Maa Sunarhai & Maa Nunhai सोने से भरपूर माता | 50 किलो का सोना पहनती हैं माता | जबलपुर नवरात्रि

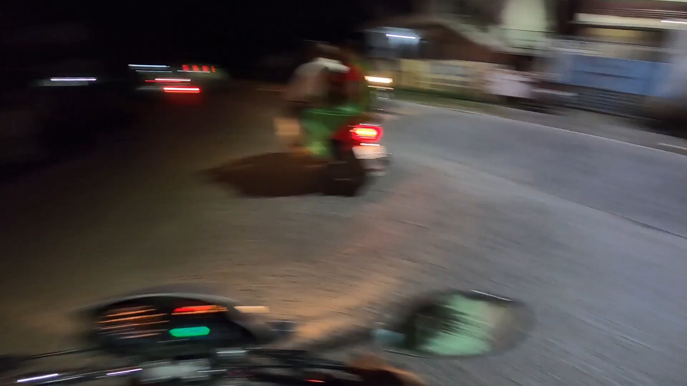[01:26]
सोसाइटी रोड आगे आप जाेंगे तो शक्तीनगर की महाकाली जी रखते हैं और यहां पे भी एक माता रखे हैं दुर्गा जी की तो मैं
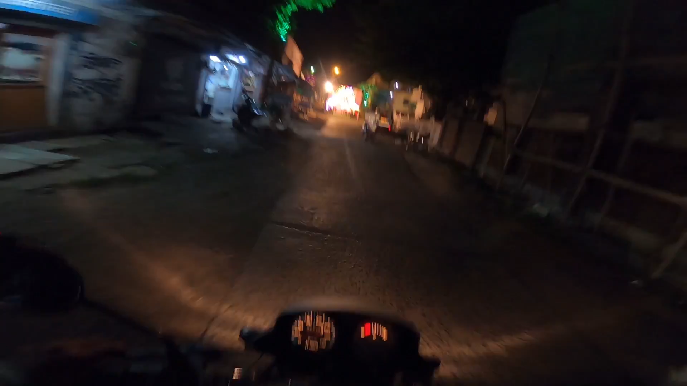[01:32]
सोच रहा हूँ कि यहाँ से जाही रहा था अभी एक वीडियो शूट किया हूँ शक्तिनगर की महाकाली जी की तो जा रहा था तो मैं सुचा एक बार इन माता के भी आपको दर्शन करा दूँ कीजिए यार अच्छा सजावट है यहां पर
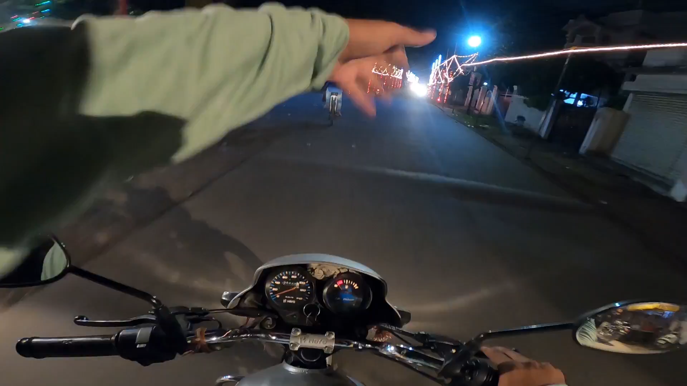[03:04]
यह बढ़िया यहीं रखी गई अंदर माता और जहां मैं चल रहा हूं यह अपोसेट चल रहा हूं इस तरफ अगर जाओंगा तो पीछे साइड अपने तो निकलूंगा शार्दा चौक और यहां
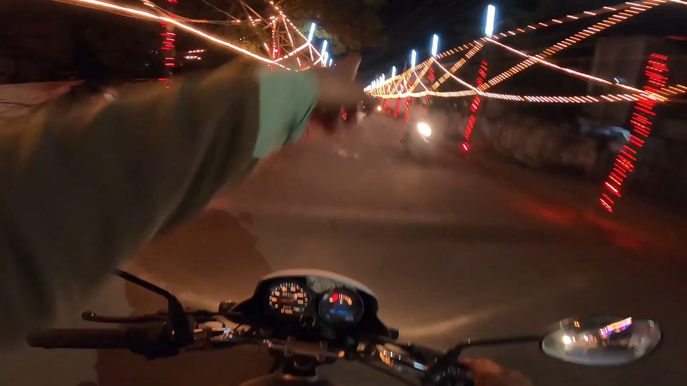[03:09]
से आगे जाके चौक पड़ेगा इस तरफ जाओंगा तो धसमेश द्वार मिल मुझको आप अगर यहां आना चाहते हैं तो आ सकते हैं
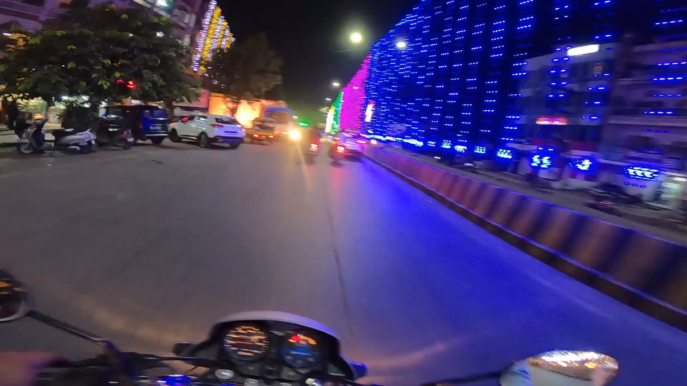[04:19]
बिज़ और सजावर देखे आप यहां पे भी बणिया सजाएं उस दिन हम आए तो यहां पंडाल लगा रहे थे और
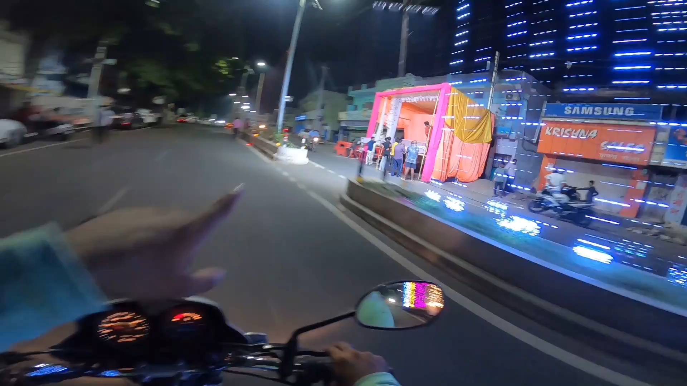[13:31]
यहां पर एक पंडाल बन रहा है और यह भी लाइट्स लग रही है आई होप कि आपको देख पा रहा होगा जलेंगी तो आपको देखेगा वीडियो